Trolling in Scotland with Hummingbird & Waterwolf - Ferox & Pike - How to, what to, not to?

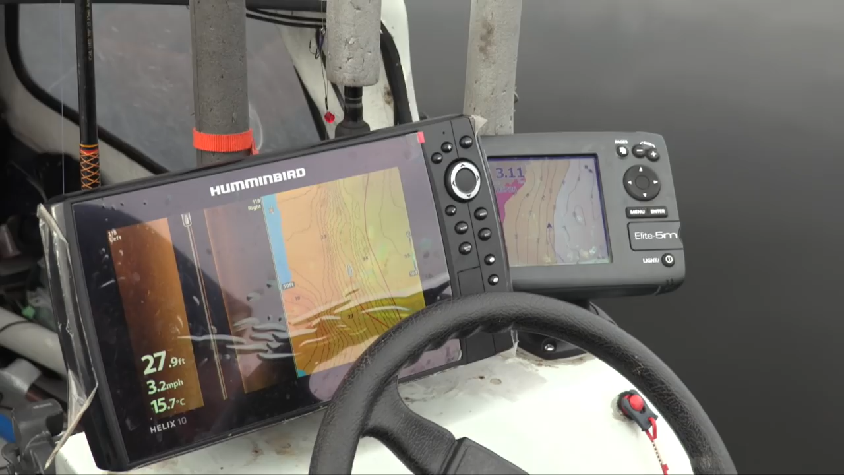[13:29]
On screen: depth 27.9 ft, water 15.7°C, speed 3.2 mph
Some bits of the lock I haven't mapped with this yet are on that, so it gives me an indication when I'm driving in the depths.
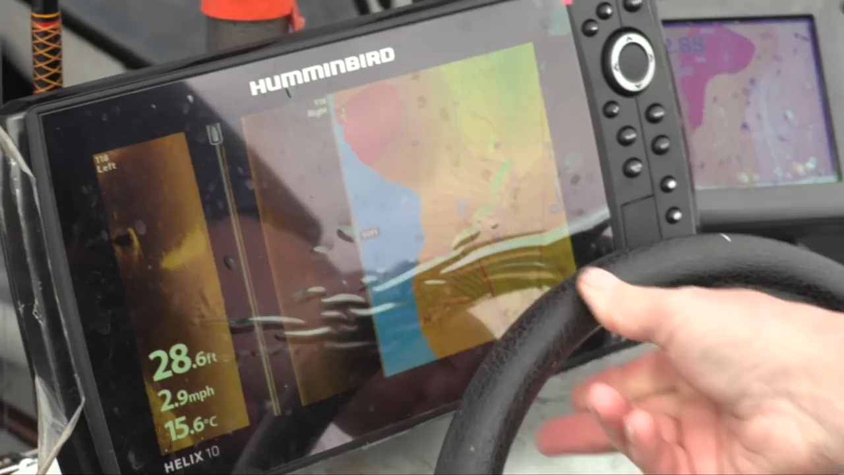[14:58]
On screen: depth 28.6 ft, water 15.6°C, speed 2.9 mph
so we just turning away from that bit.
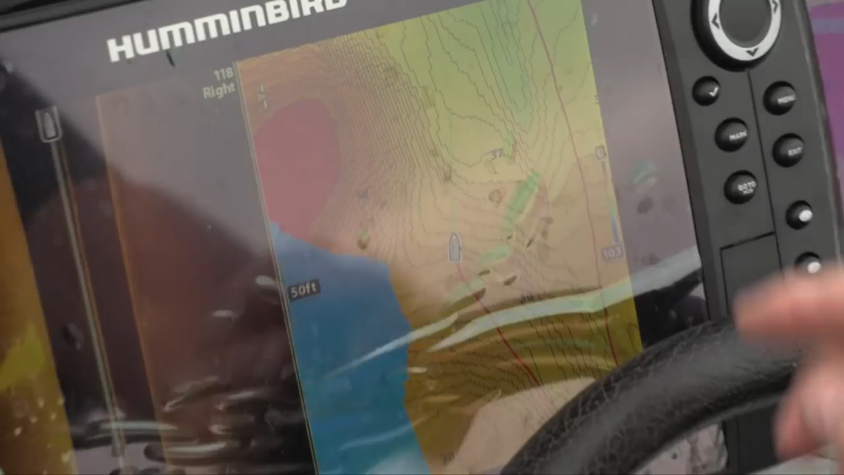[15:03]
Another good thing with these is that wee green line, the coastline where you're heading to, so you know you're heading away from there.
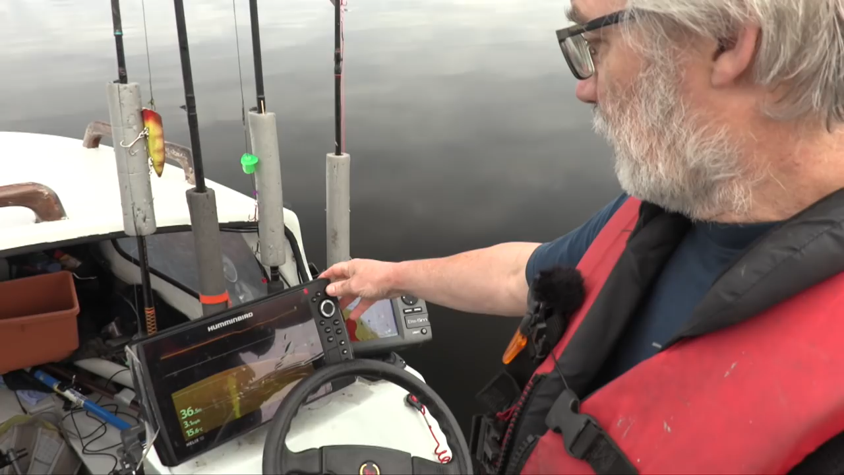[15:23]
If you want to take a picture of something that's interesting, you can do that. So.
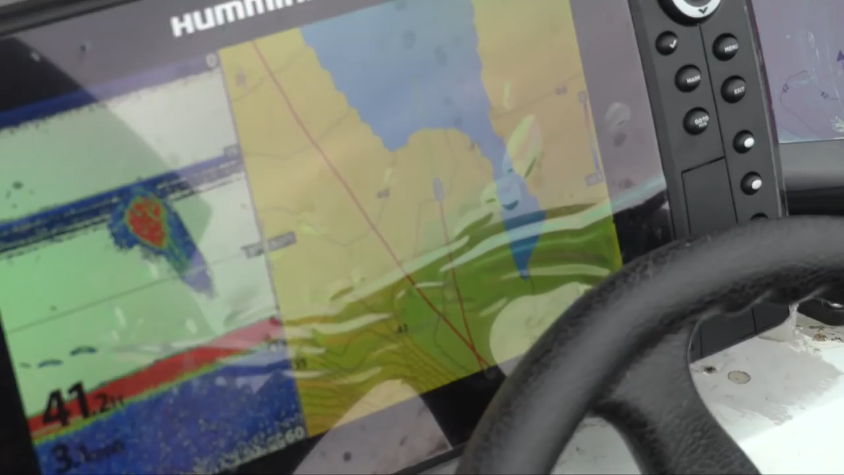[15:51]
It's just filling in the map detail. That's areas I've mapped, that's area I've mapped, that's that bit I haven't done, so just driving through there, it just fills it all in.
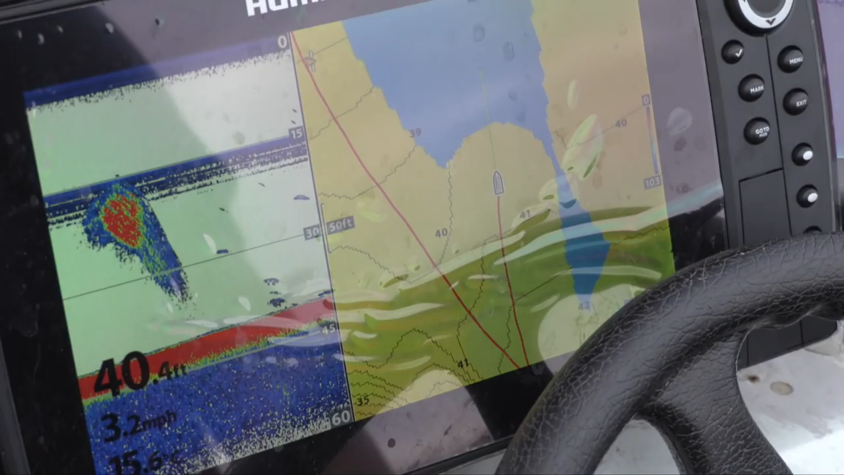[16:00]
On screen: depth 40.4 ft, speed 3.2 mph
Do I have to go home, update it, find out what you've got? It's just all there.
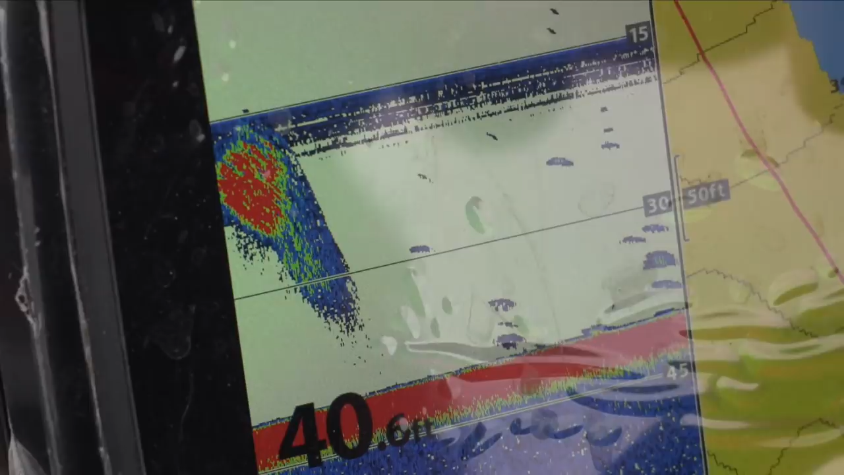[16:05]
I could turn back around and go over that bit again, but I'll do that another day.
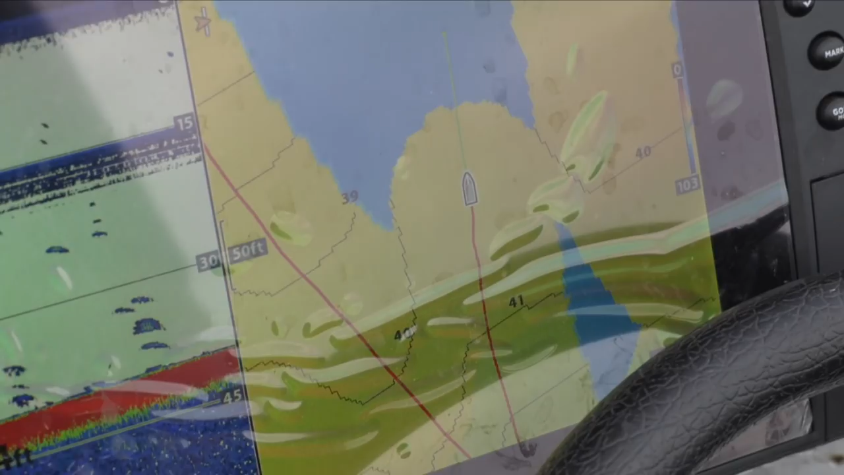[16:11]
It's a lot of fish, no?
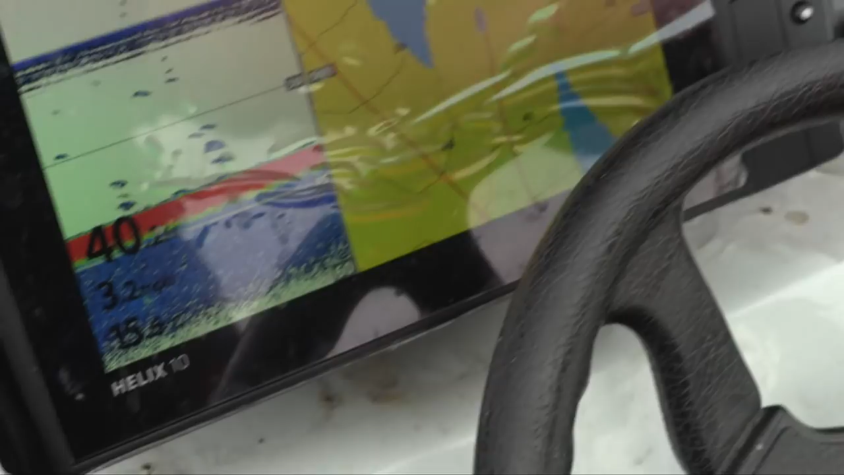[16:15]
Yeah, 40 feet. Put something down to them.
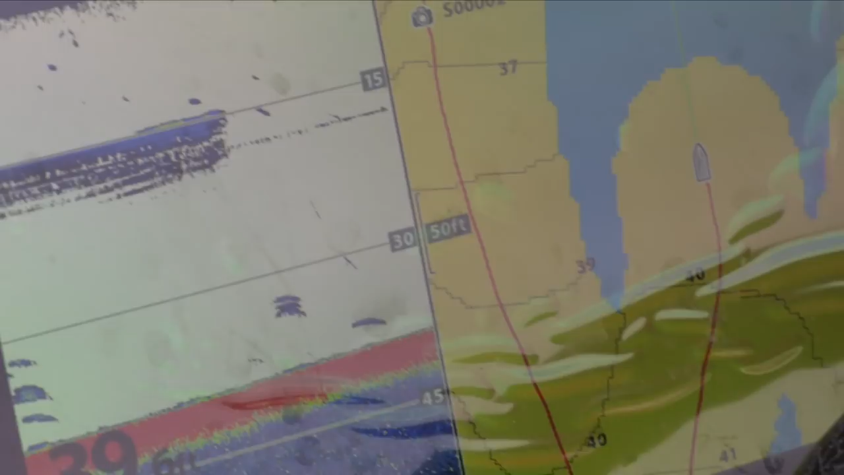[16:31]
Put it down to 35, so that's it going down just there.
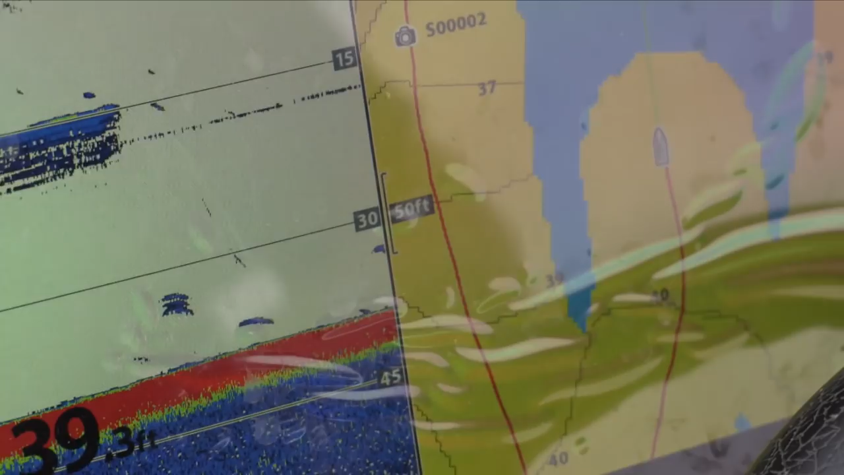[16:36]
It could be big bream or, I don't know, we'll find out. Well, that's banging.
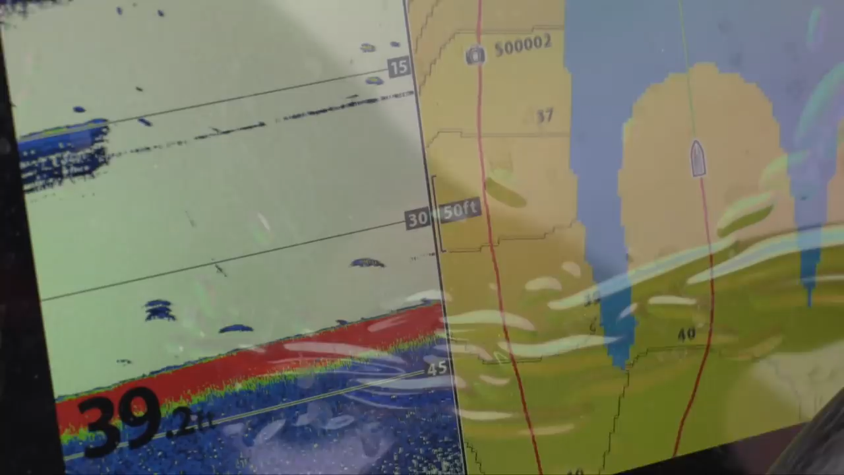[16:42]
On screen: depth 39.2 ft
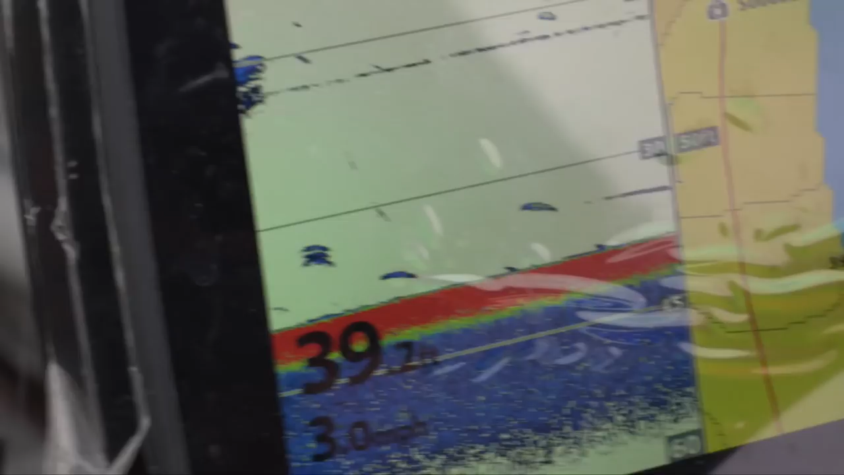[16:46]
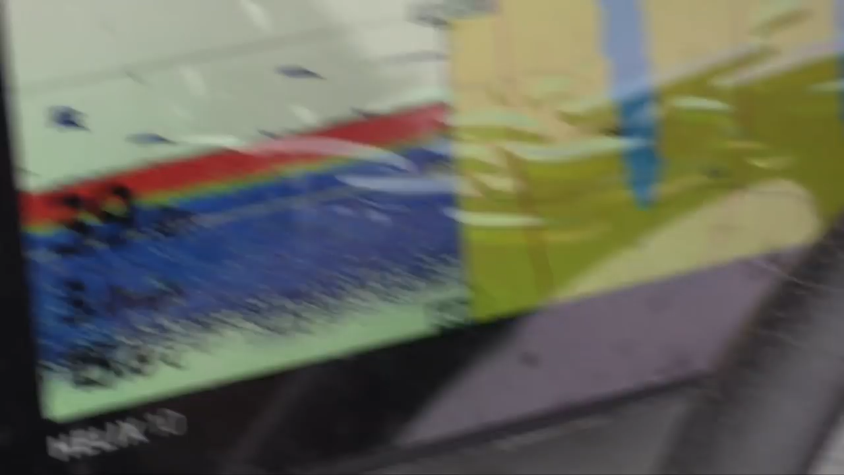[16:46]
And that other one, still just this top line? That's 20 feet and that's 35 feet. Oh, better bring us up.